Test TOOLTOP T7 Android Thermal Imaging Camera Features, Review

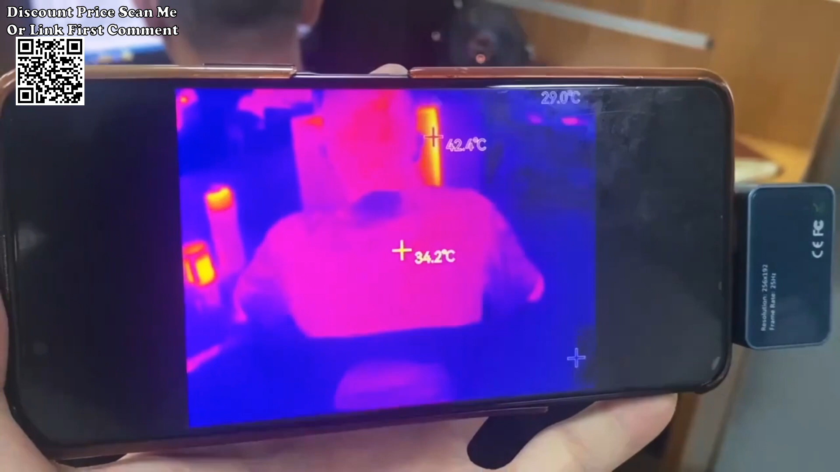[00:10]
On screen: spot 34.2°C, max 42.4°C
The Tooltop T7-256192 Android Type-C Thermal Imager emerges as a powerful and precise tool,
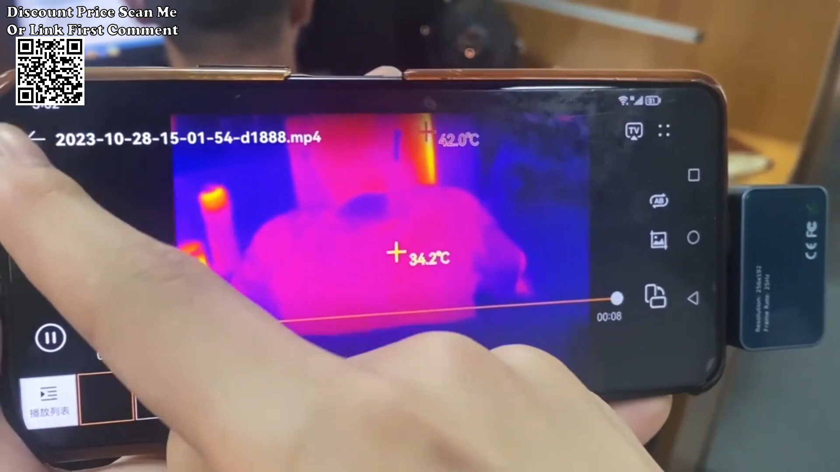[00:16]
On screen: spot 34.2°C
boasting a high-quality optical lens and a
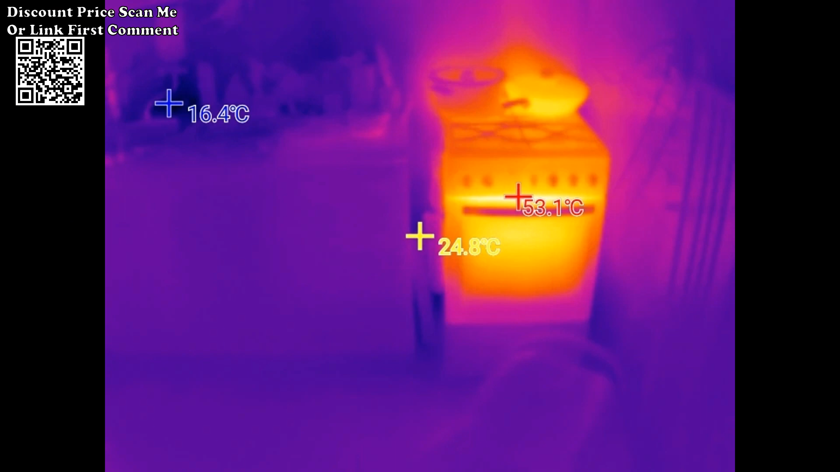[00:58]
Seamlessly integrate the thermal imager with a mobile app, unlocking the capability to take photos, record videos, and store them in the photo album. This feature facilitates professional thermal imaging analysis on the go,
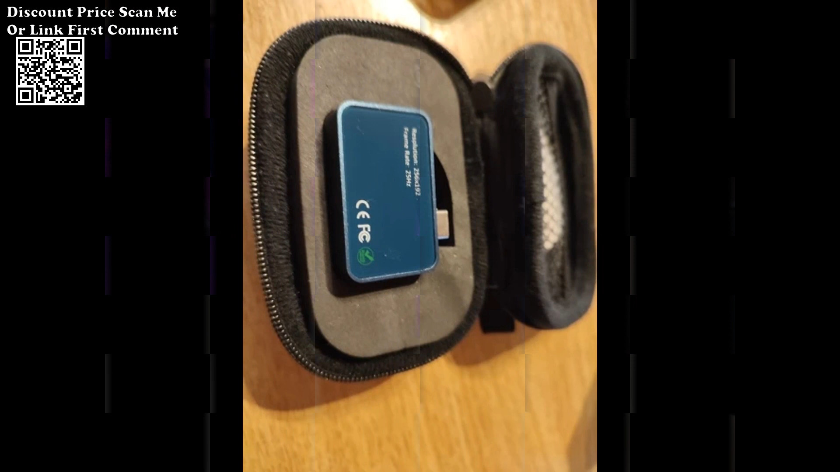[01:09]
empowering users with the flexibility to conduct diagnostics anytime and anywhere.
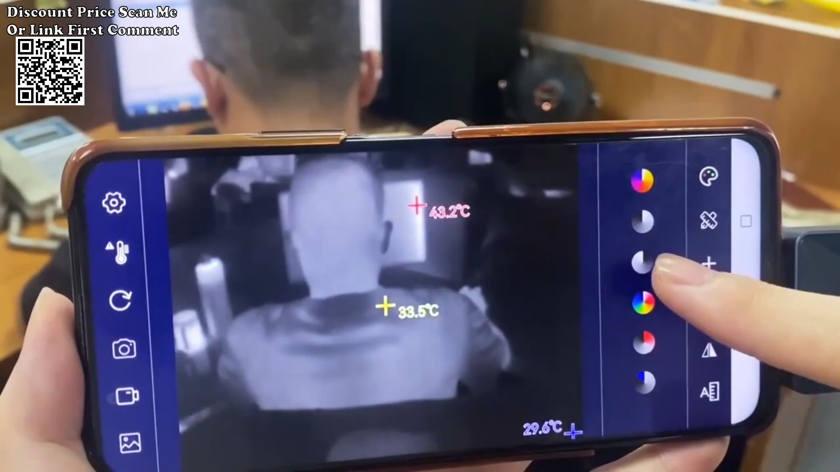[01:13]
On screen: spot 33.5°C, max 43.2°C
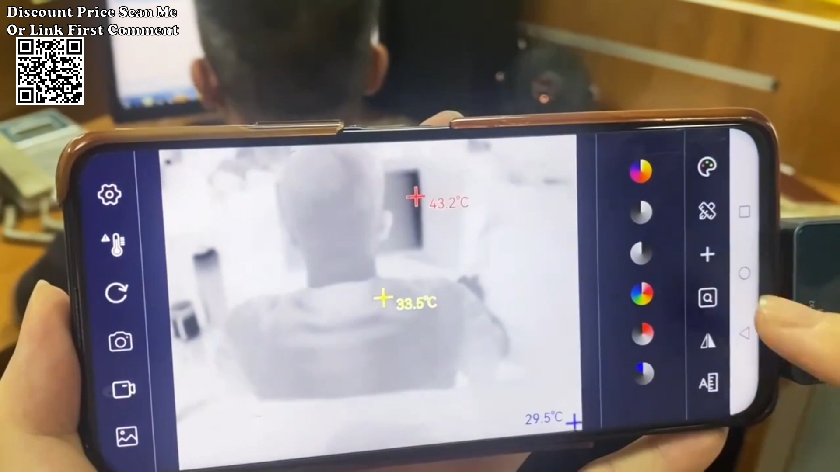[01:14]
On screen: spot 33.5°C, max 43.2°C
Advanced temperature measurement features. Regional temperature measurement.
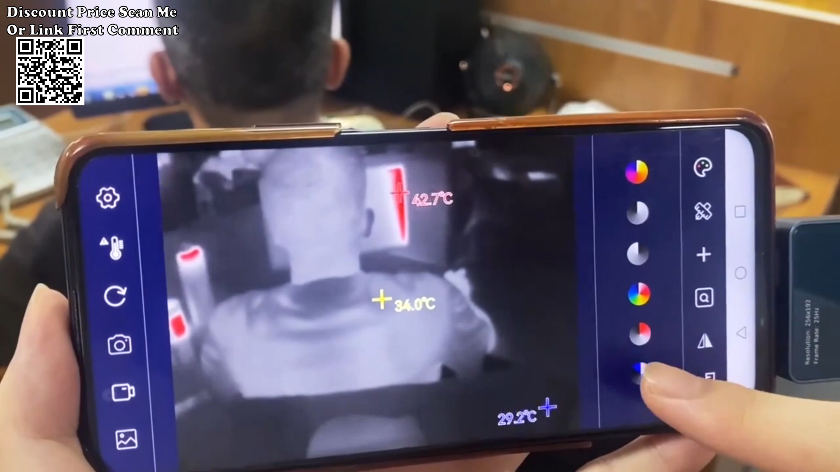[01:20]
On screen: max 42.7°C
Add points, lines, and rectangular boxes for regional temperature measurement, enhancing precision in identifying specific areas of interest.
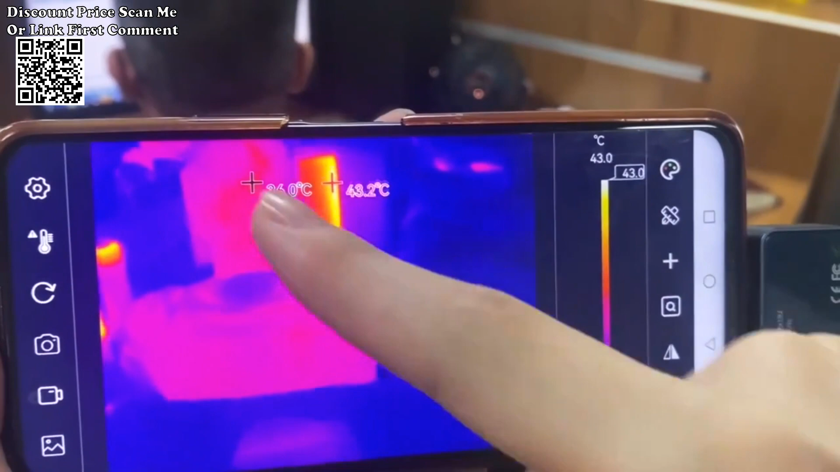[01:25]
Temperature tracking and alarms. Utilize lines and rectangular boxes to track high and low temperatures,
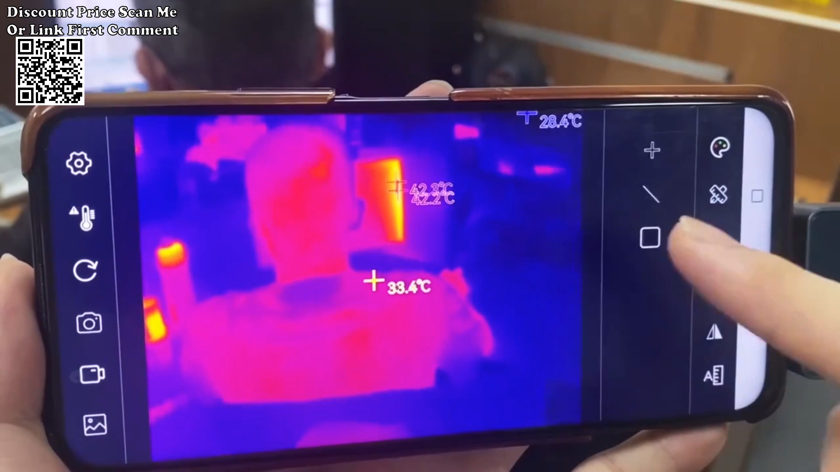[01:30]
On screen: spot 33.4°C
enabling the identification of temperature differentials.
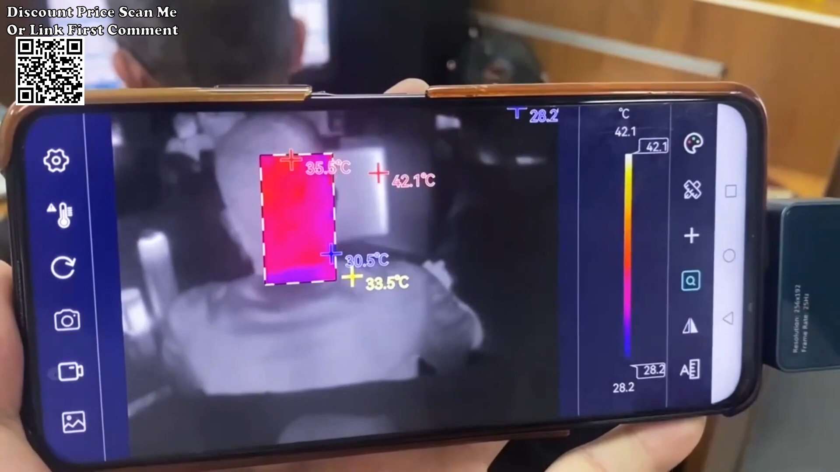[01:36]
On screen: max 42.1°C, scale top 42.1°C, scale bottom 28.2°C
The thermal imager also supports high-temperature alarms for proactive fault detection. Wide temperature measurement range.
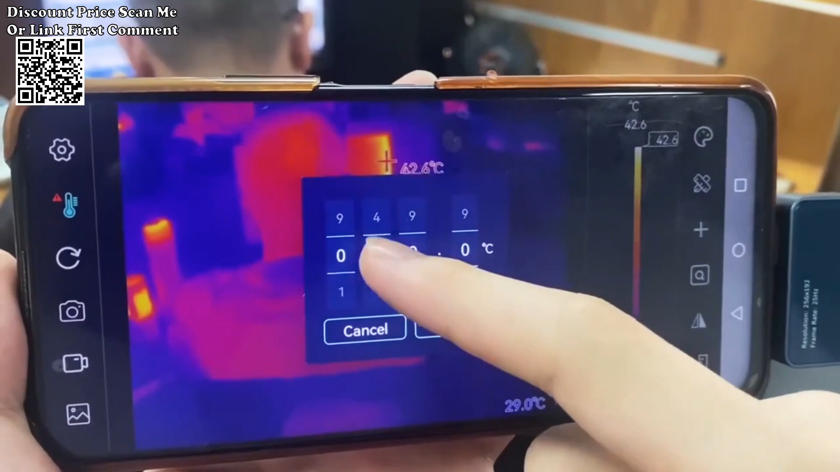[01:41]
With a broad temperature measurement range spanning from minus 15 to 600,
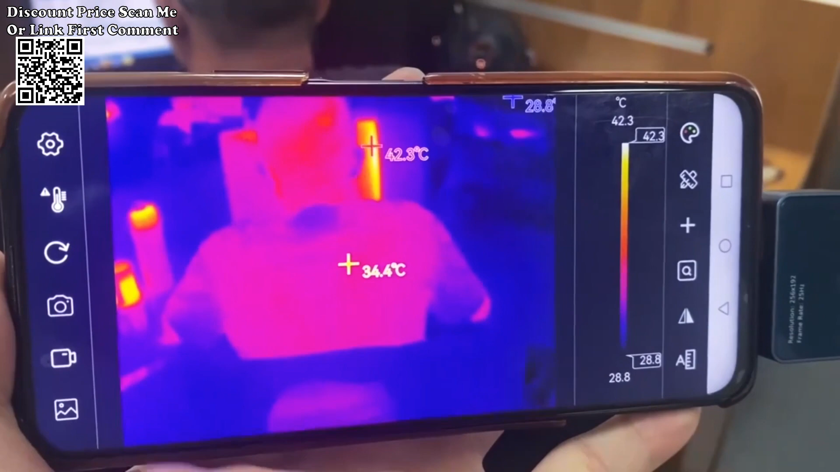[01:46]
On screen: spot 34.4°C, max 42.3°C
the Tooltop T7 accommodates various thermal scenarios, making it suitable for diverse applications.
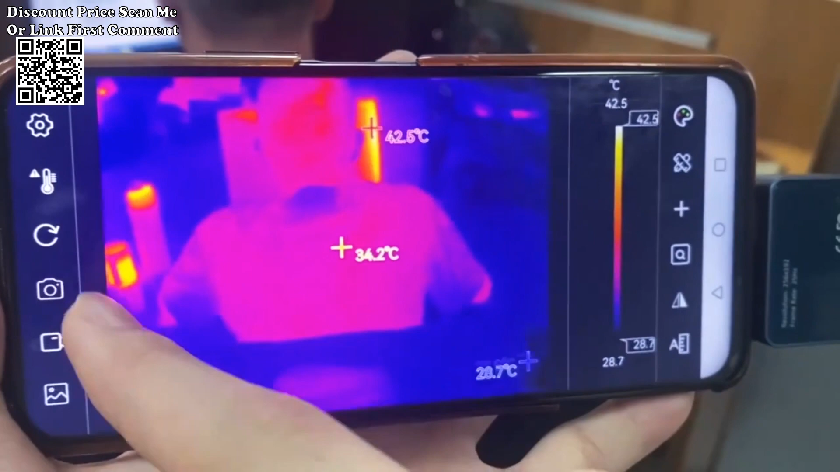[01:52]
On screen: spot 34.2°C, max 42.5°C, scale top 42.5°C, scale bottom 28.7°C
The thermal imager supports automatic temperature tracking, including high and low temperature tracking, and center-point temperature tracking.